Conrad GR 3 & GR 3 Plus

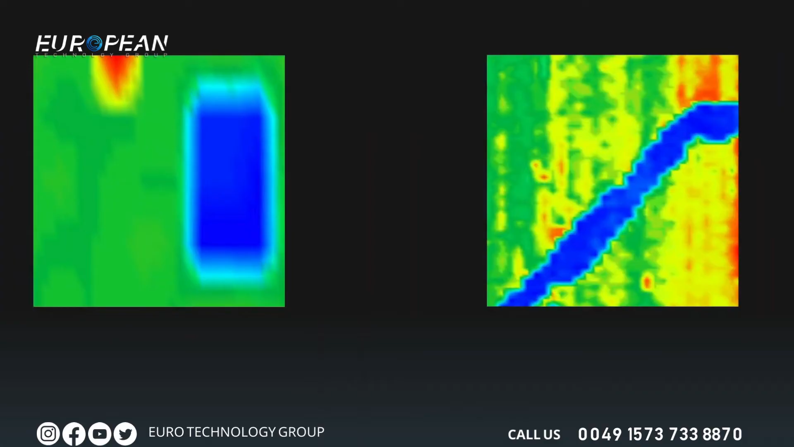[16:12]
underground cavities such as tunnels rooms graves that are artificially constructed underground are shown in blue if any circumstances such as deflections or embankments encountered in the cavity underground cavity data will be shown in light blue turquoise and light green tones
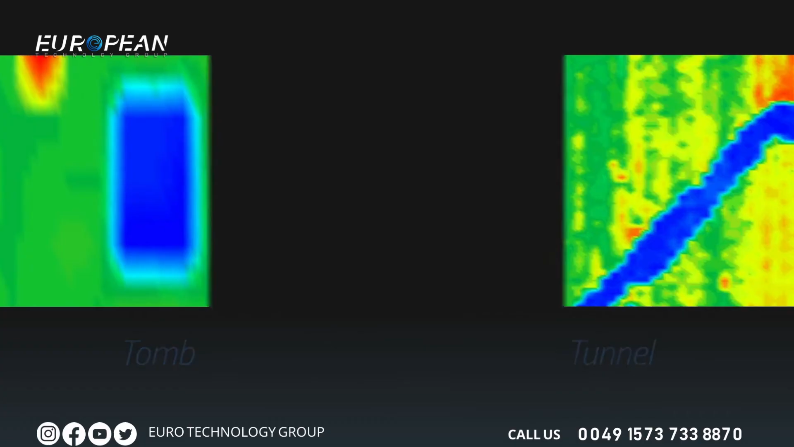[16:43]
to see these numerical values click on the data icon in your application
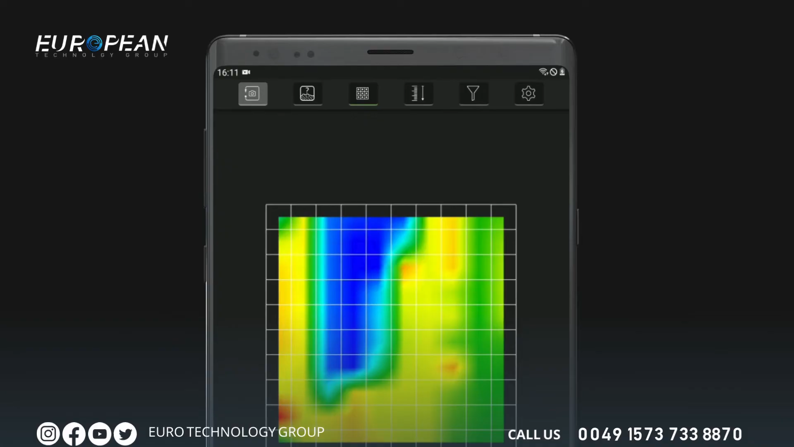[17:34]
to do this tap on the soil selection option select the soil type suitable for your scanning area for example
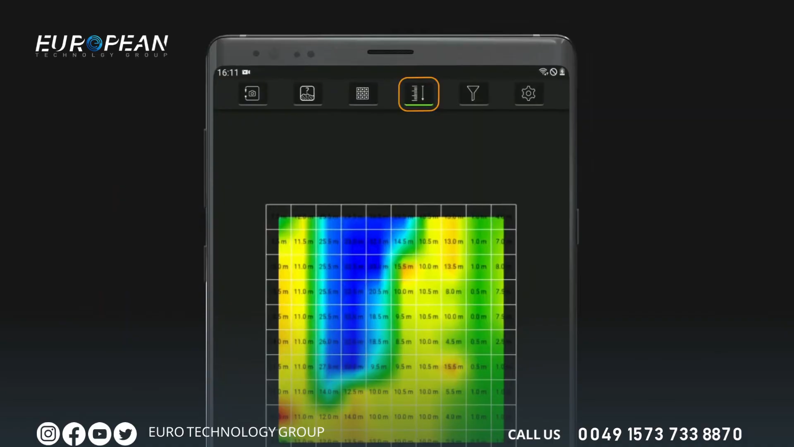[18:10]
press the depth analysis icon at the top to open the depth data
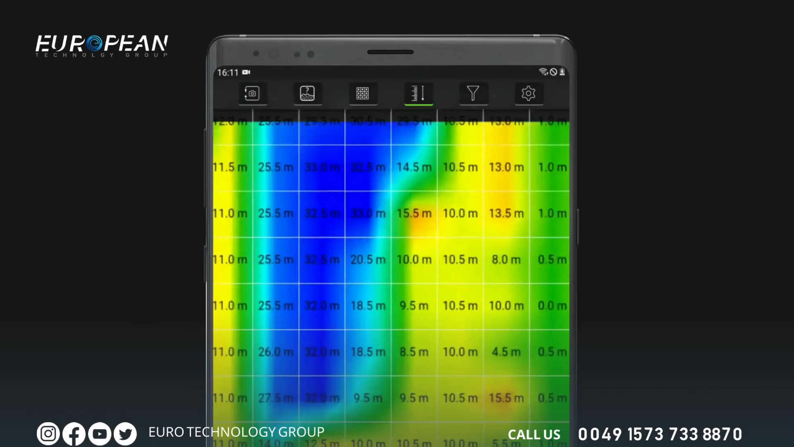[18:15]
numbers on the graphics are in meters depth information for each point may be viewed within the signal square
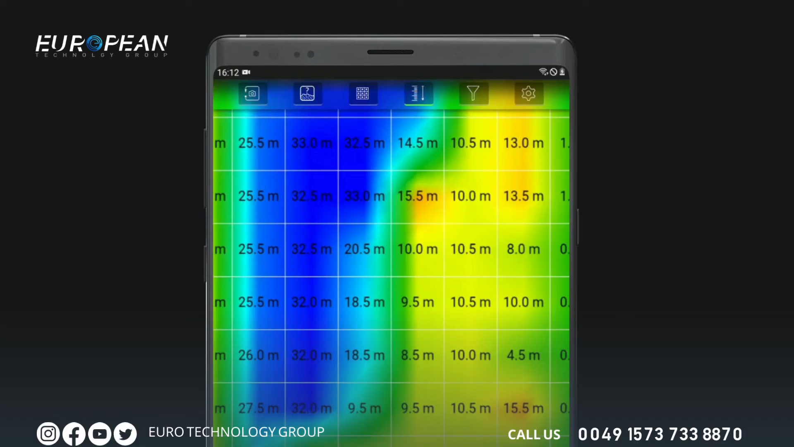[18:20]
if there are no magnetically susceptible objects or different underground anomalies are present in your measurements depth information will be viewed as zero or
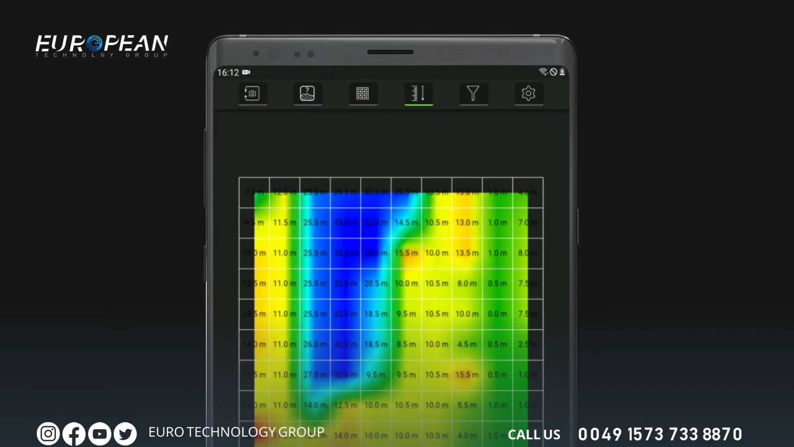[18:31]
very small numbers as seen on the sample graphic 1.26 is viewed on the metallic object this means the depth of the metallic object according to the light mineral